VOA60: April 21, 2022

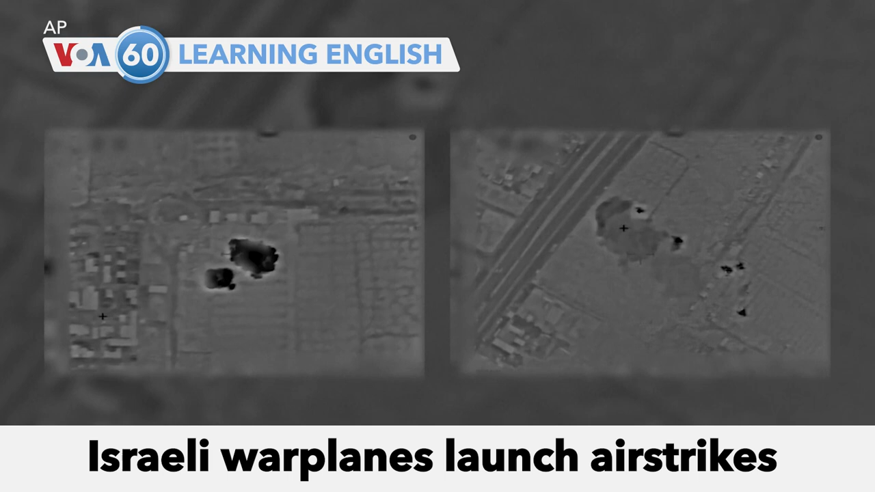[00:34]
Israeli warplanes launch airstrikes in the Gaza Strip after several missiles were launched from the